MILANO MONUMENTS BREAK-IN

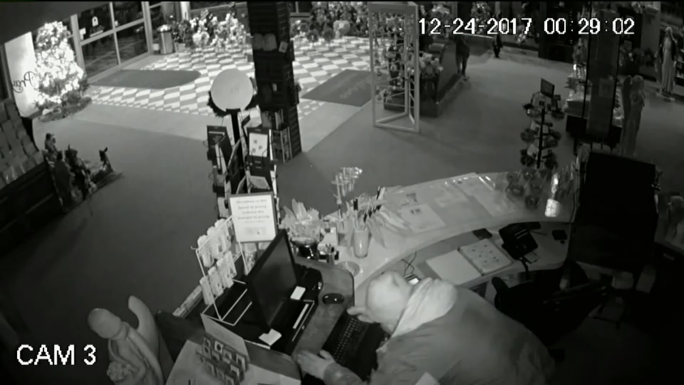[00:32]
This man struggles to open the register with a crowbar before giving up and taking off with the whole thing, stealing $500 to $600 in cash and an envelope with charity money inside.
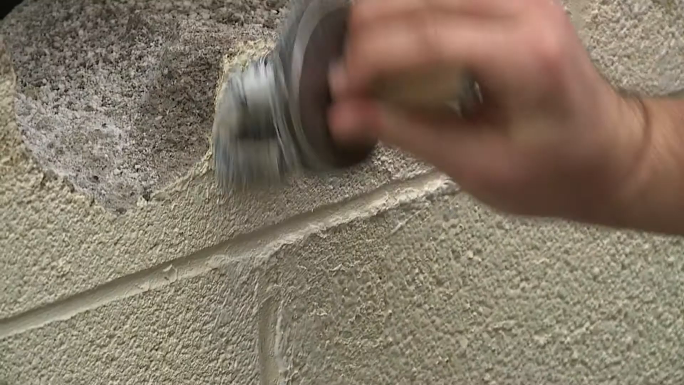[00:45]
Something like this has never happened here before. The man spent about 20 minutes pounding this cement wall before he got inside,
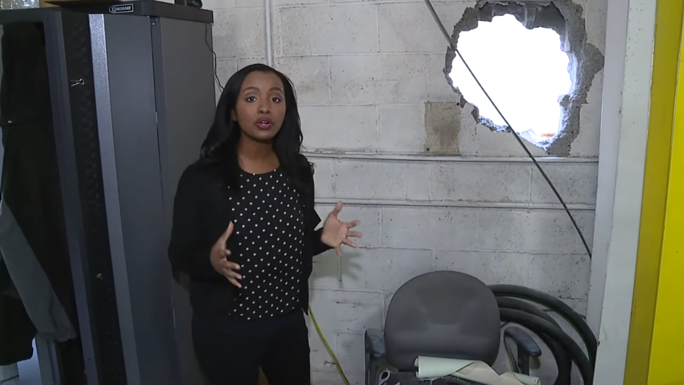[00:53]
hitting it so hard that even his sledgehammer broke apart. Take another look. Do you recognize this man? Jim is offering a $500 reward
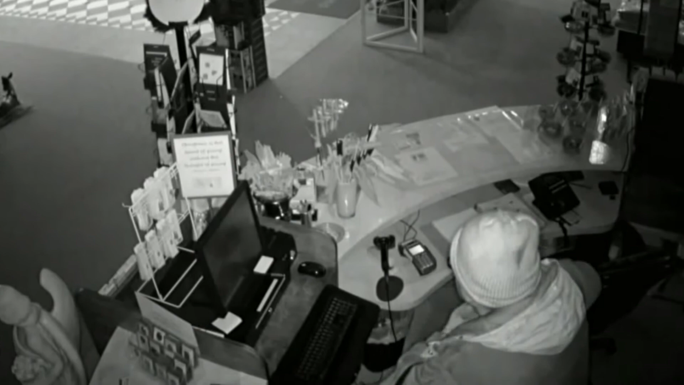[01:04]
for information leading to his arrest and conviction, as staff now works to repair the damage and salvage their holiday.